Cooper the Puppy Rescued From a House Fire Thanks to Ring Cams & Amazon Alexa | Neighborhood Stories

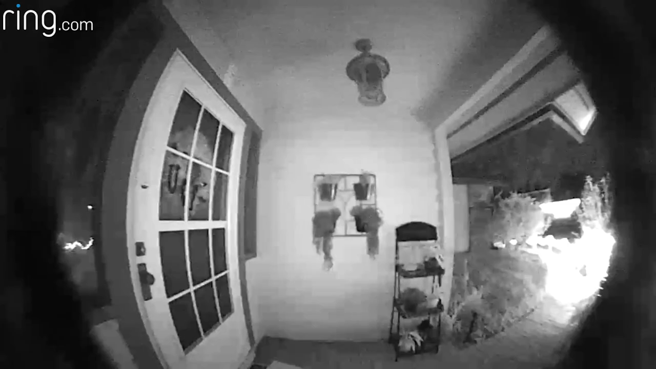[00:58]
This is my front door. The alarm is definitely going off. So now I have visual confirmation.